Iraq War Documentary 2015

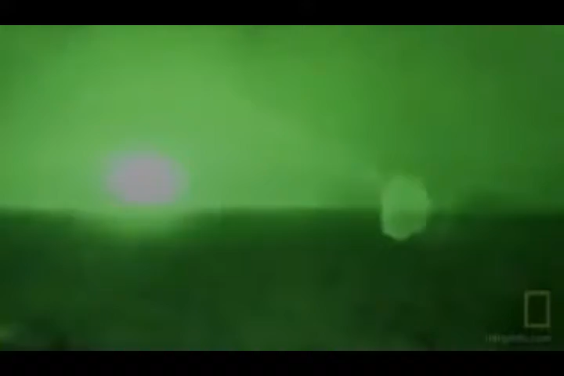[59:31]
After you see like all this air support and whatnot coming down, it's pretty impressive. You think they'd get them all, but there's nooks and crannies everywhere.
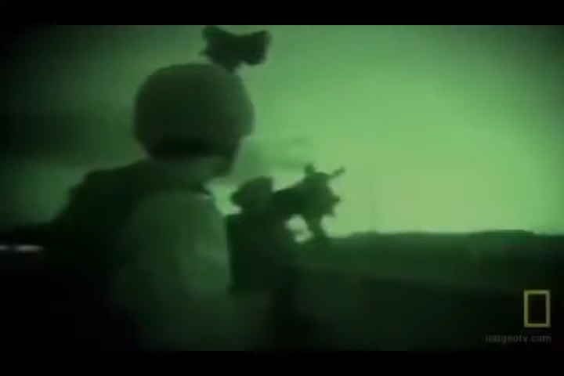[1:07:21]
Sometimes we would just sit in the fields in silence with the trucks off, with night vision optics going all night, just looking around to see what we can catch,
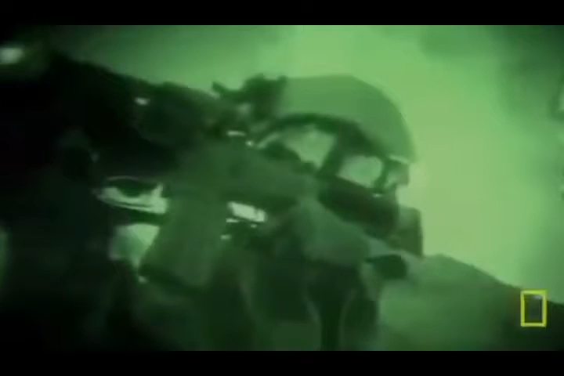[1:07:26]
who was digging in the roads, who wasn't digging in the roads. And the way that these people usually made money was to either blow one of us up or to do something bad against us.